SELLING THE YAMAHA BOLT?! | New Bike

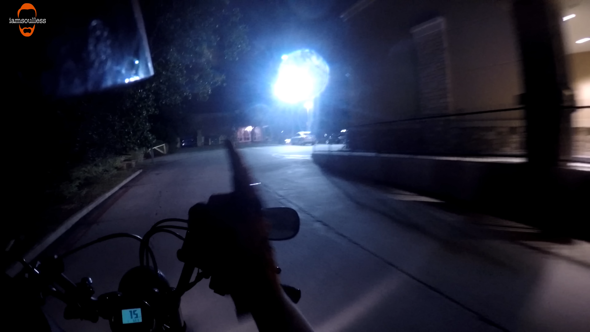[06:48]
And now it's pitch dark. So, a little too dark to motovlog.